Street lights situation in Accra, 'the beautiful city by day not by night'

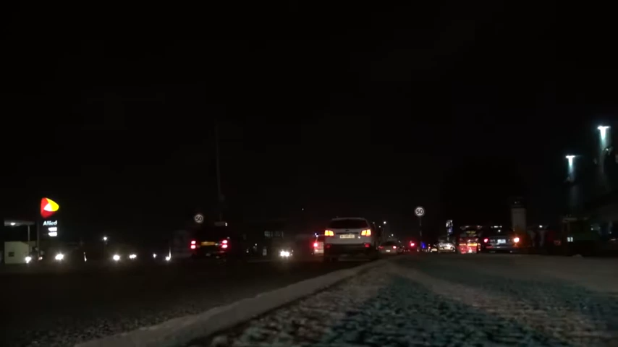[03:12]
How come in Tia, light, you know, Achemumi, you know, one side lightning in asso, and the other side, no lightning, so yeah, Utmu was a quetry. The stretch, you know, from Dansuman Junction all the way to Odokono, who lights via Ewoso?